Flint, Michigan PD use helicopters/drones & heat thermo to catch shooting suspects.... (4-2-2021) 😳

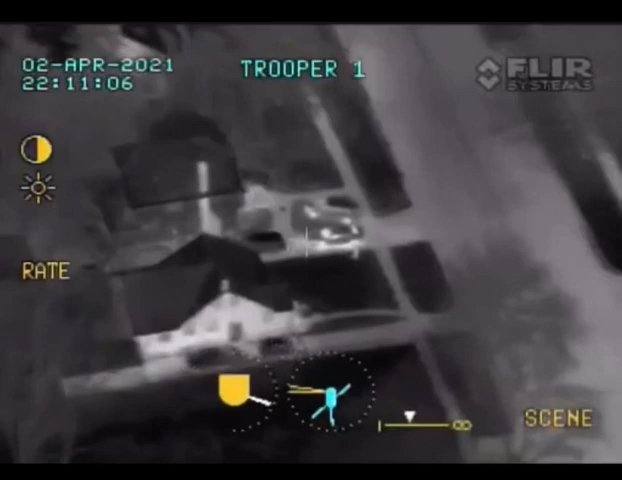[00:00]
They got one running southbound, southbound across the street, I don't... 3560 is running southbound, I'm...
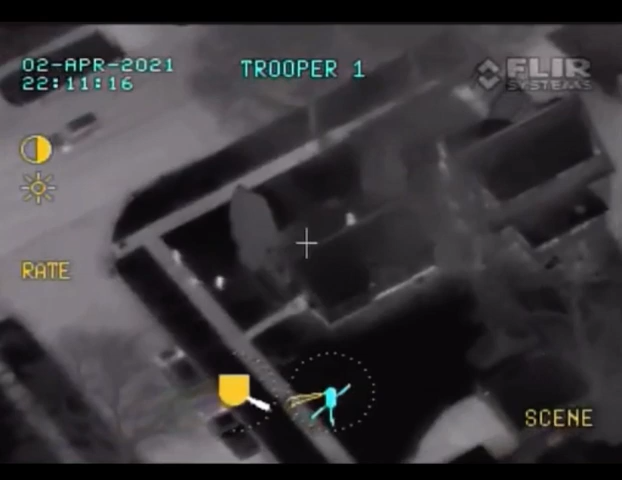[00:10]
I got low gun, you got in the air. This area is on alert, any cars on you, 35 cars, southbound.
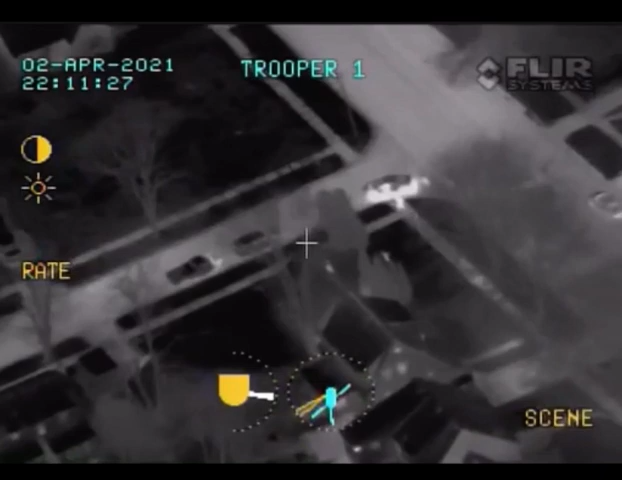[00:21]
69, one of them. 690, flight court. 540. Watch out for the north, guys, there's somebody out in the street and they were at that house.
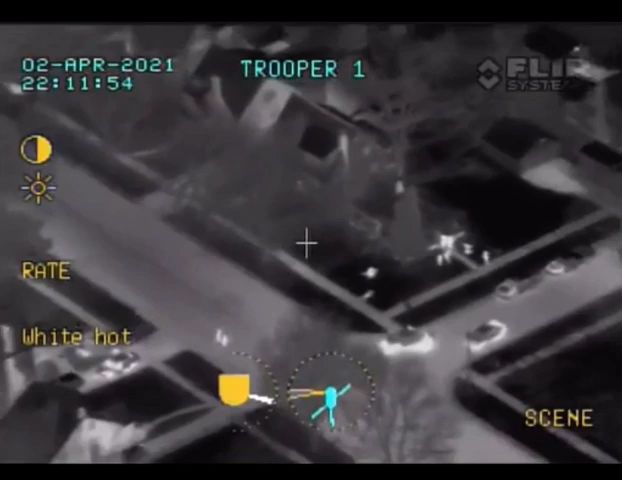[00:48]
They got people out on the front lawn right now,
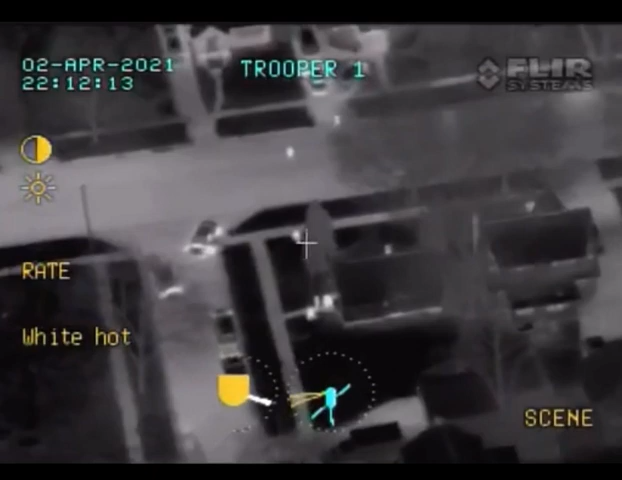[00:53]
they can probably use another car, there's about 10 people out and about. Where they at?
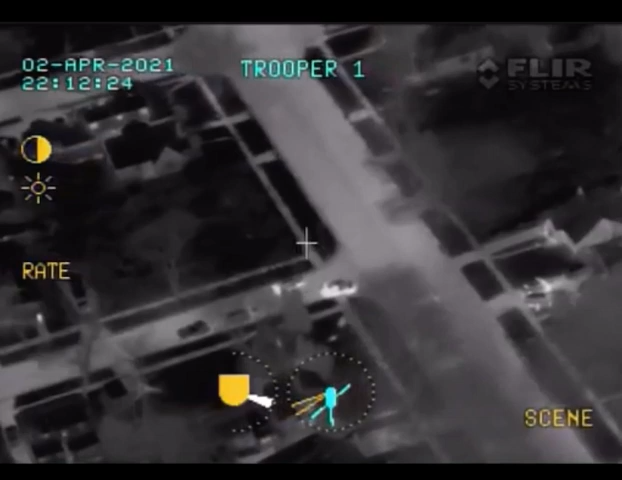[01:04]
One block, uh, east of...
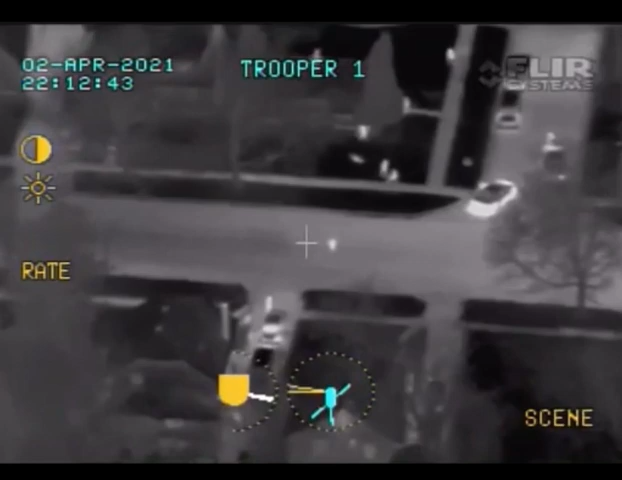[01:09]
In triple one, uh, there's a vehicle in the driveway there, there's another two people running around, uh, northbound.
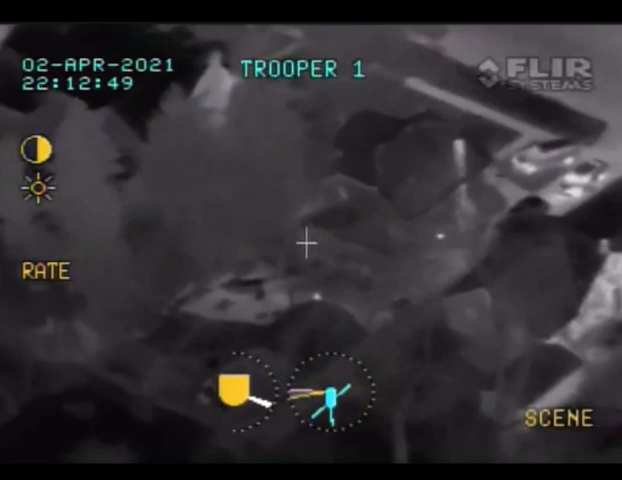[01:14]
They're actually running northbound from the residence, uh, out behind a garage, if you guys are interested in them.
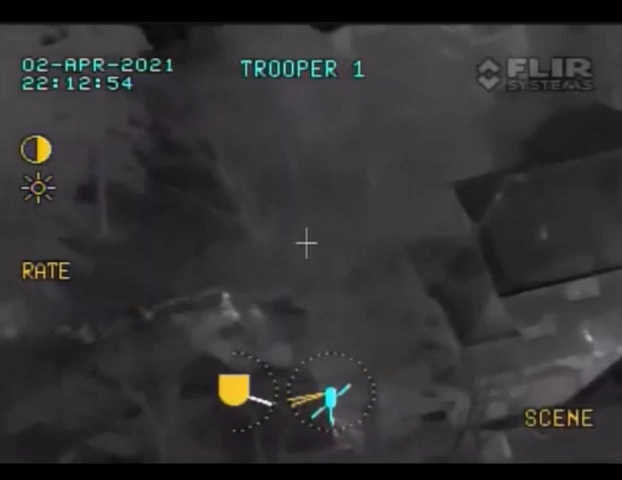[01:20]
They're hopping fences, they just dropped probably a gun, uh, north, uh, north of where you're at, behind the house, they drop a gun over the fence, a law gun. He's running back at you, uh, by where the car's in the driveway now. White house, uh, to the north of the car's on the north side of, uh...
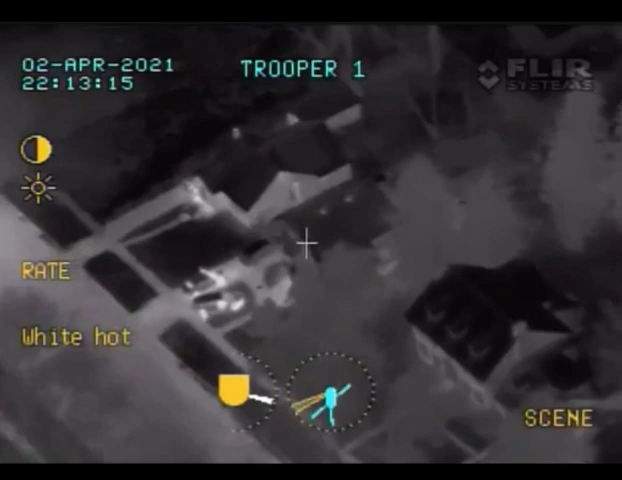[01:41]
I got so many background by the long gun right now.